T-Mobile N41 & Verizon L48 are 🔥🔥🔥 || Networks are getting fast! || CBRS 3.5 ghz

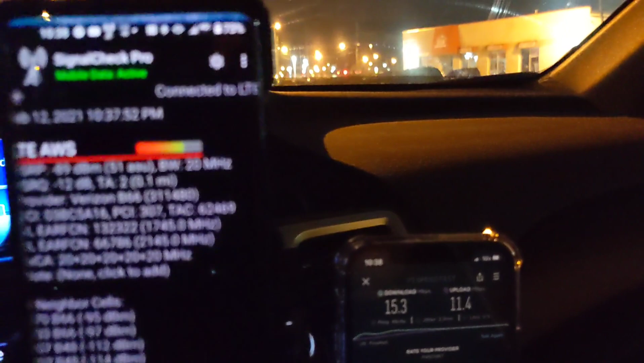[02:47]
possibly aws 20 and 20 maybe i don't know uh but really good stuff you can see it's pretty fast something tells me if i got a little closer to the site that
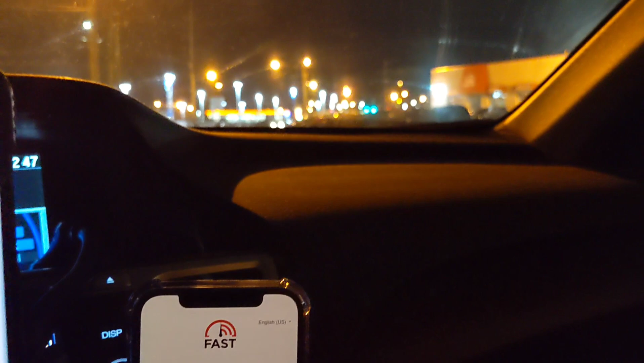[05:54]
run fast.com for the first net we'll run it for the verizon